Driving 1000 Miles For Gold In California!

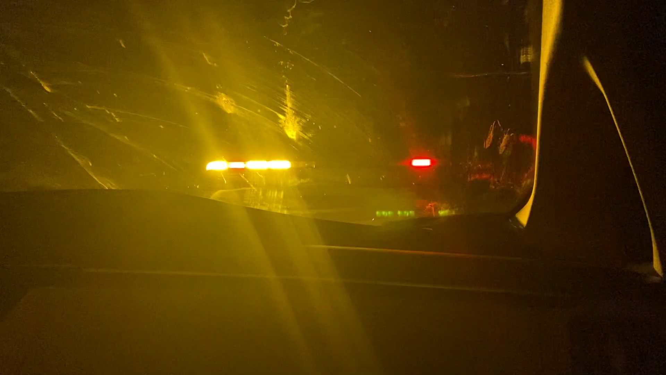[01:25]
He's letting us ride inside the actual car while we're being towed.